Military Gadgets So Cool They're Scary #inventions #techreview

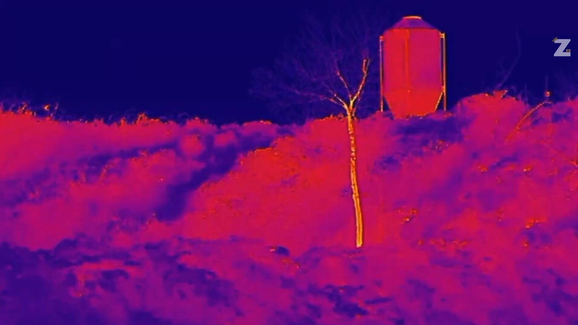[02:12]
At 400 grams, the lightest model is the lightest.
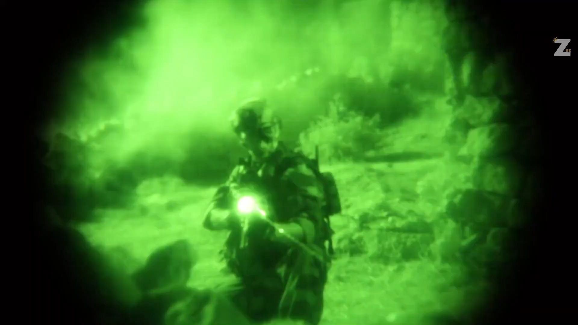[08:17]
Their main product line consists of night vision goggles and monoculars.
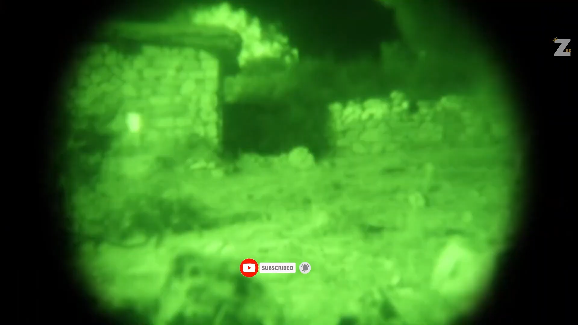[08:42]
For increased comfort, the goggles and monoculars may be adjusted from minus 6 to plus 2 diopters.